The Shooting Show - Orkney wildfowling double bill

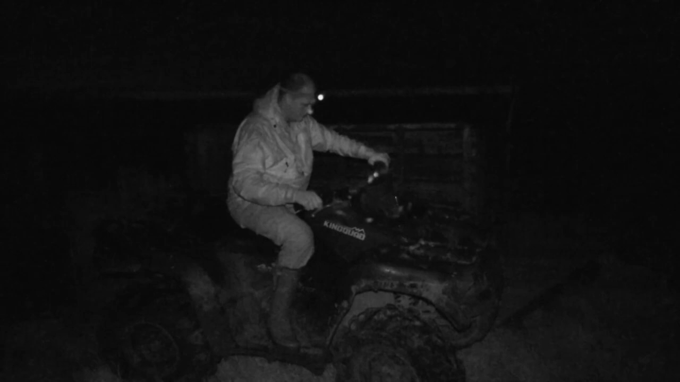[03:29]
Yeah. As the guns make their way up the field with their kit, Ray takes a bag of decoys up to be set out. The wind does not look favourable, but hopefully some geese will present over the deeks.
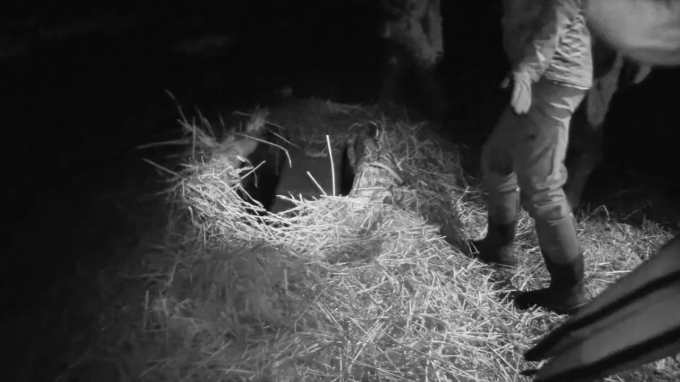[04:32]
Callie is the first to climb into her blind and is pleasantly surprised after an evening dreading the thought of a straw blind full of spiders.
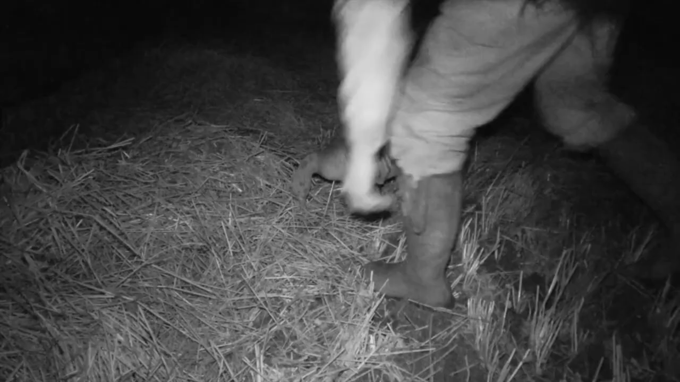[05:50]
Try and have two kind of small groups here,
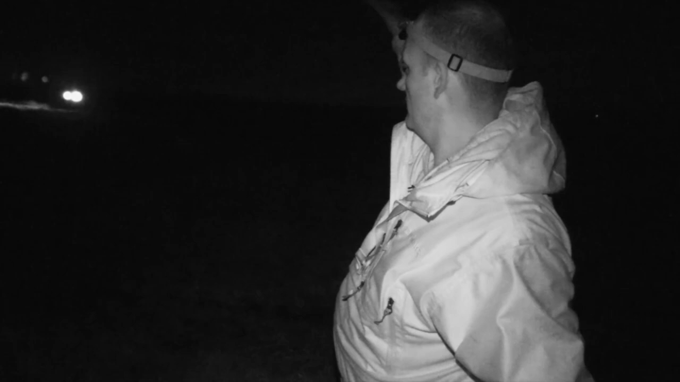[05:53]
and hopefully geese come in over that end of the blinds and hopefully drop into the gap between the two patches of geese.
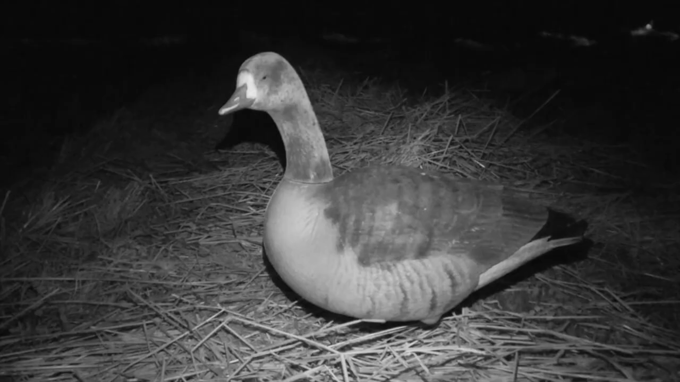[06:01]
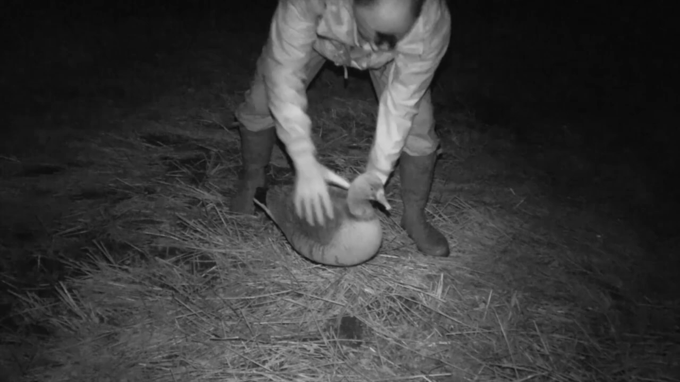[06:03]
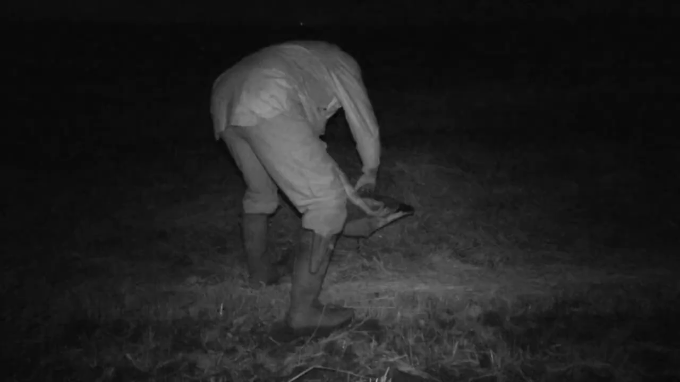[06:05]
Everything is set, now we just need some geese.